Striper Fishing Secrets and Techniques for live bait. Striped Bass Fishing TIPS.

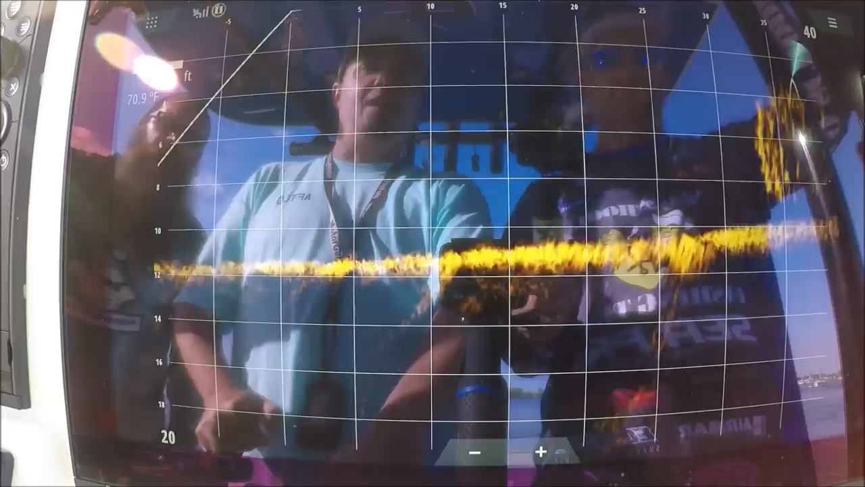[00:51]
Big school. See you. Stand by. Watch. I'll say when. Yep.
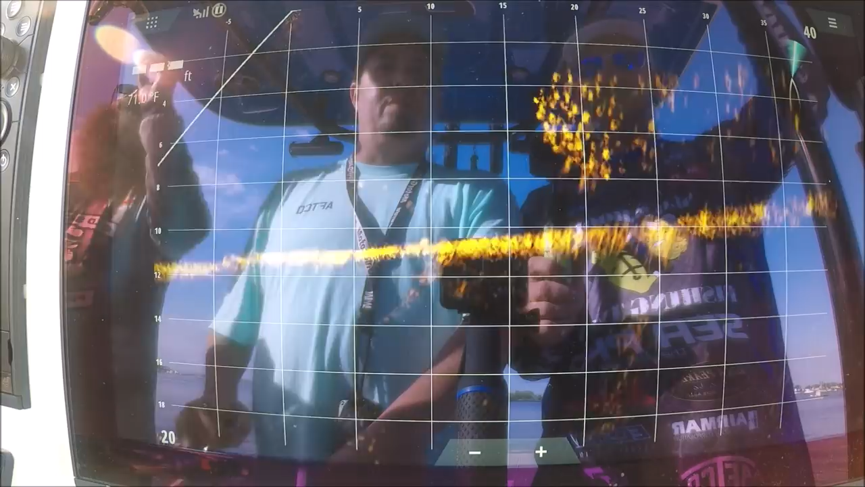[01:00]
15 feet. Oh my god. Big school. Hold on. We'll wait till it gets just inside 5.
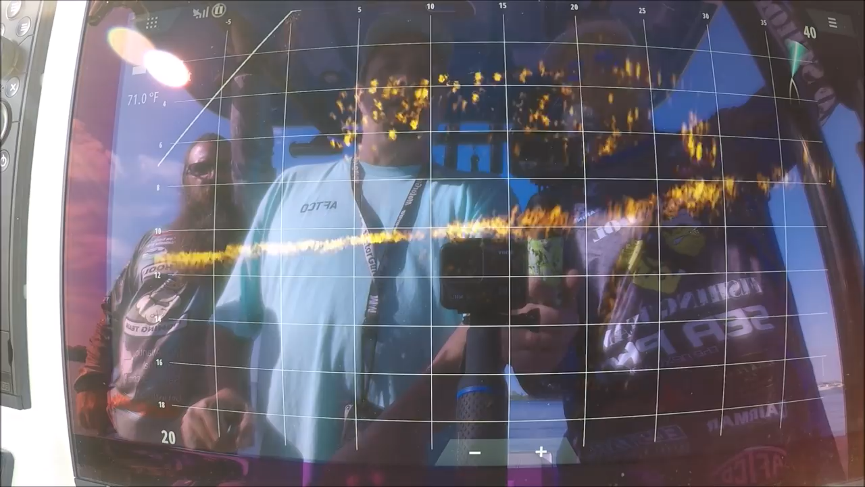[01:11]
Okay. Alright. Really good hard. Be violent with it, Mike.
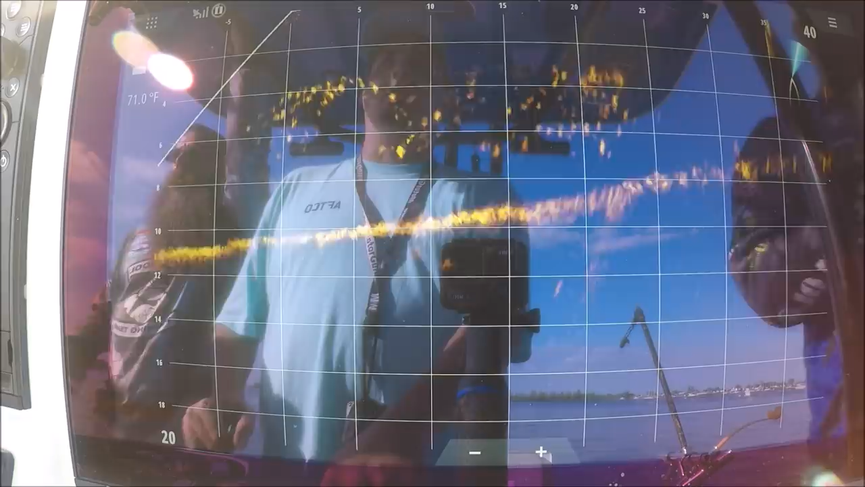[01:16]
Be violent.
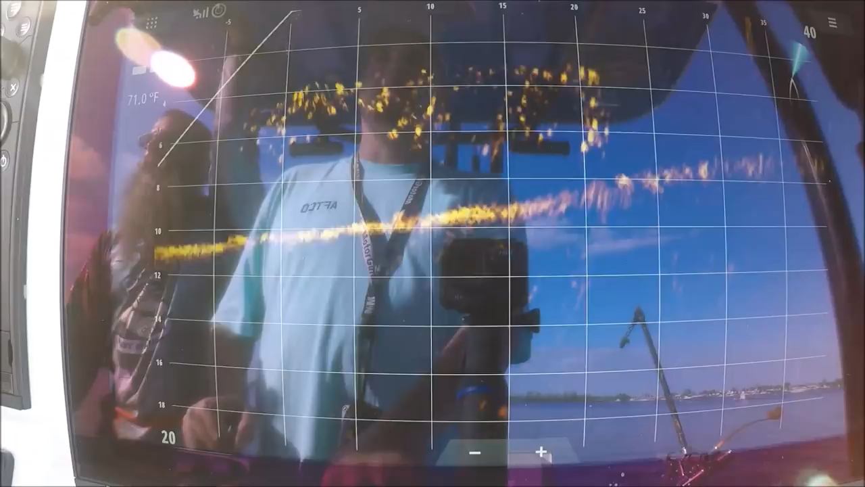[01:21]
Look here, Eric. Nice. Look here, Eric. Okay.
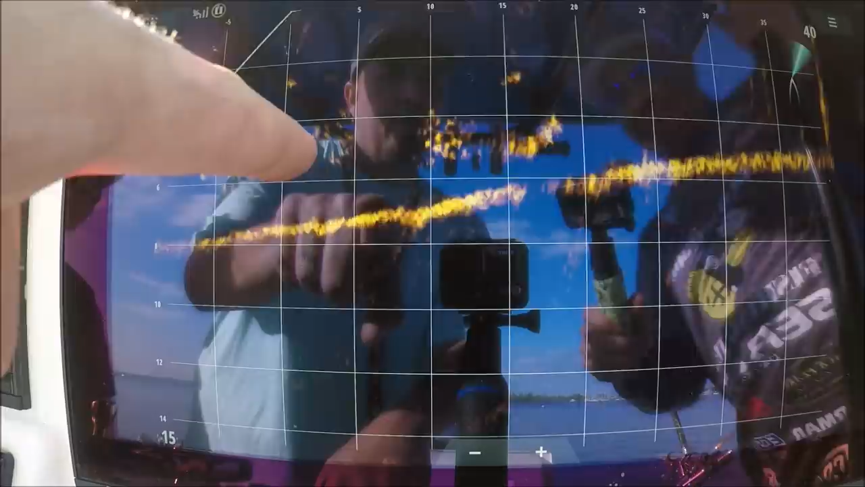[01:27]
There it goes. You got him.
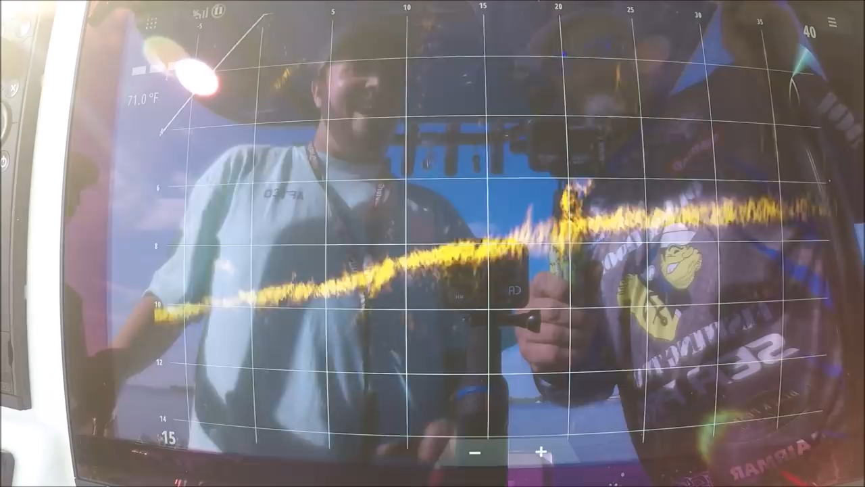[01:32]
Oh boy. Uh-oh. It's loaded, bro. I got it. Look at that. Look at that net.
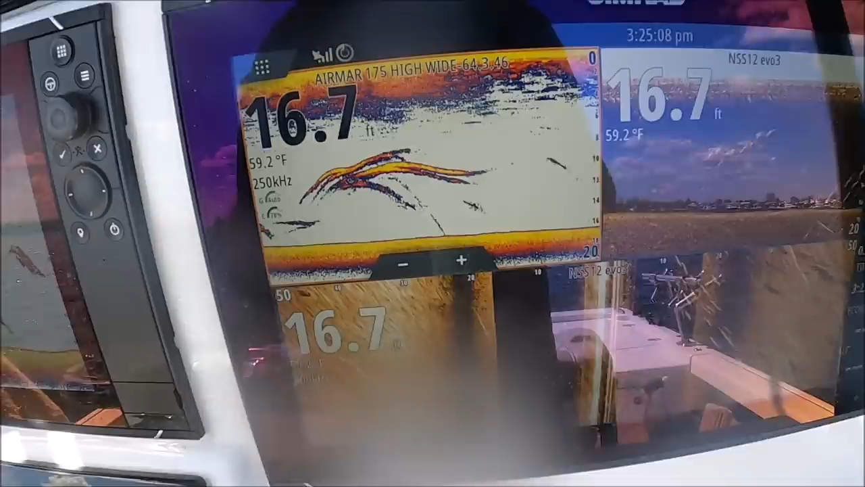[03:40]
On screen: depth 16.7 ft, water 59.2°F
We are drifting left to right, okay? We're drifting to the starboard side.
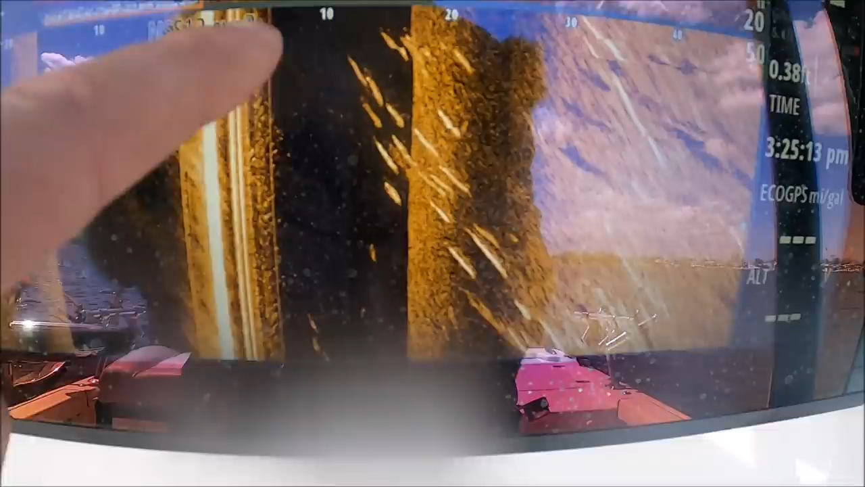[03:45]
Look at all these fish we're about to run over because we're drifting left to right. Look at that, guys.
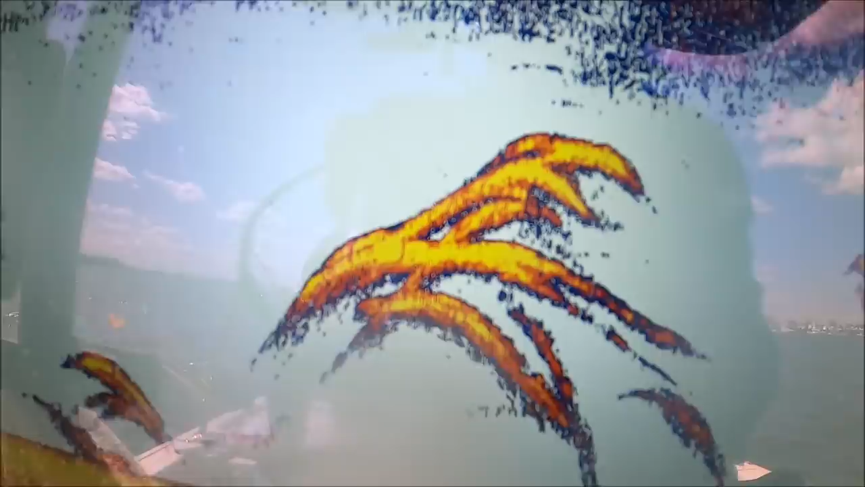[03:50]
Giant school off to the right.
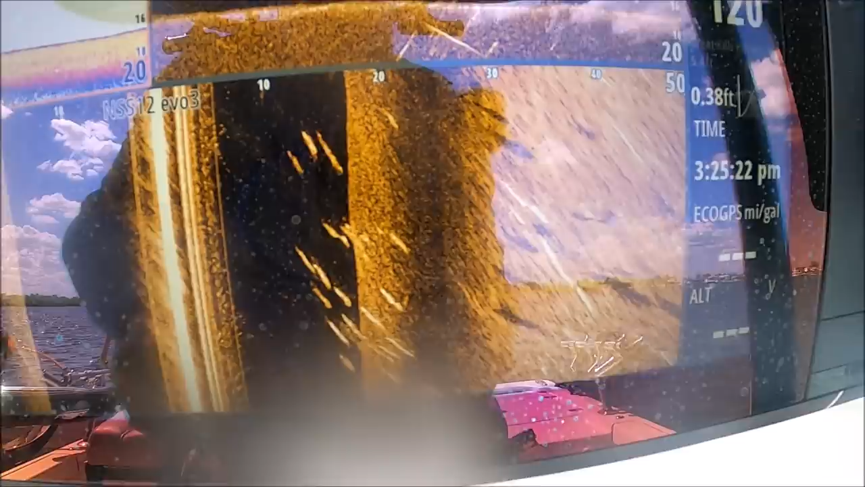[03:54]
Returns are here, shadows are there.
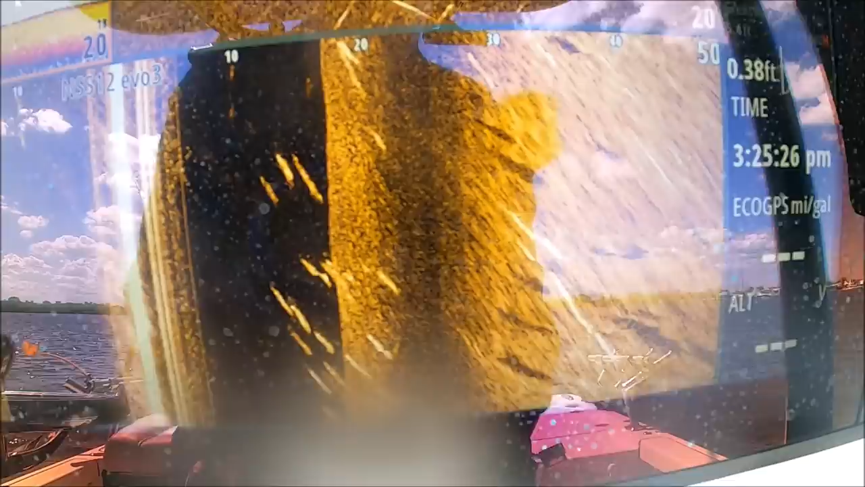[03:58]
Because they're far apart, we know they're high in the water column. You can see here they're high in the water column.
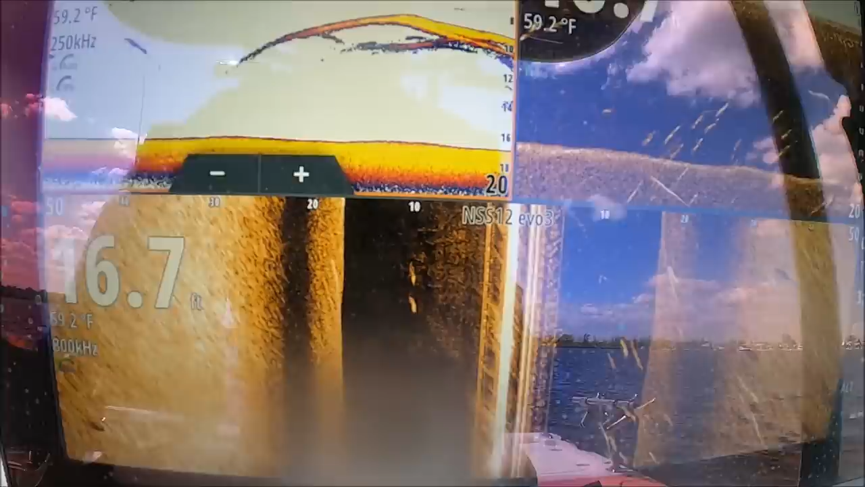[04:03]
On screen: depth 16.7 ft, water 59.2°F
Now it's time to become a fisherman, right?
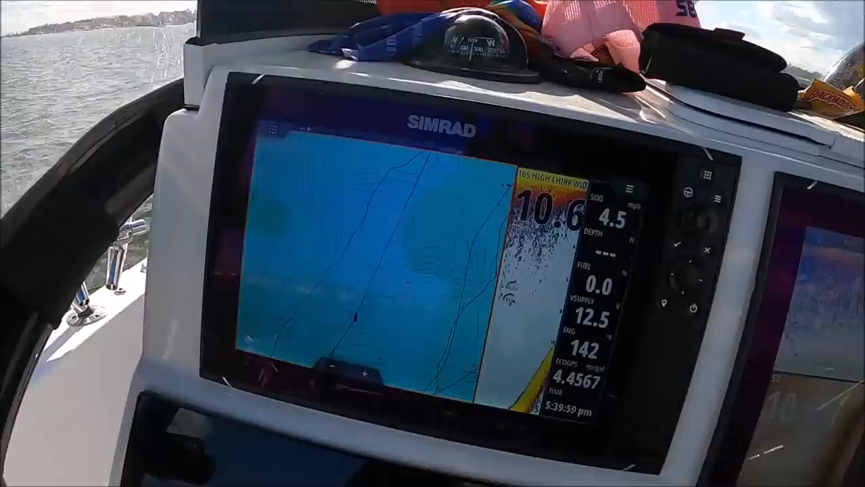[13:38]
On screen: speed 4.5 mph
All right, this was our drift line right here. We came across this hump.
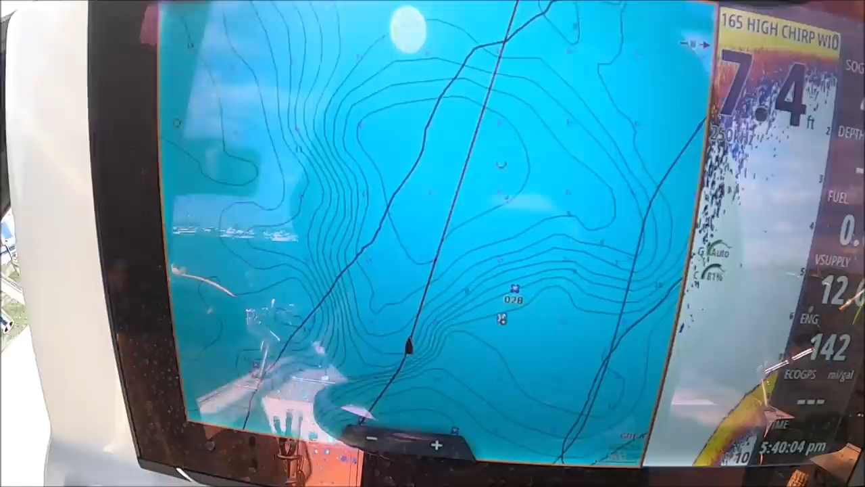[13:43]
On screen: depth 7.4 ft
You can see how shallow it is right up on this hump.
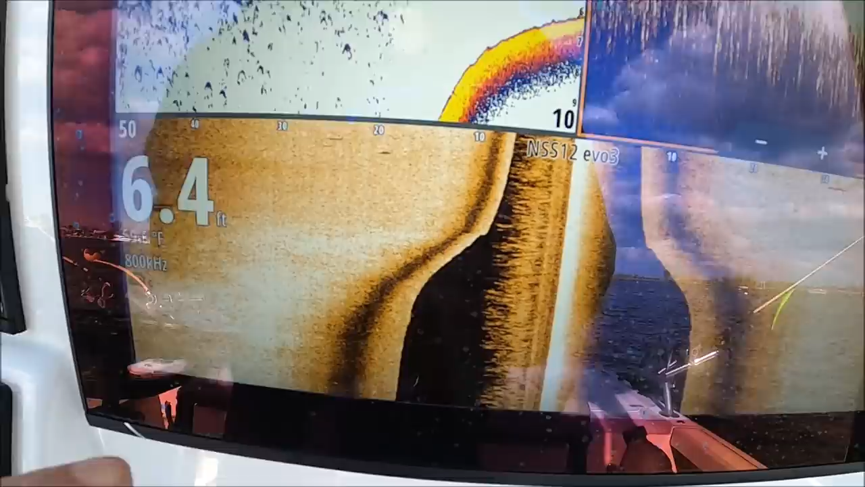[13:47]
On screen: depth 6.4 ft
And as we drifted down, we marked a lot of fish right in here.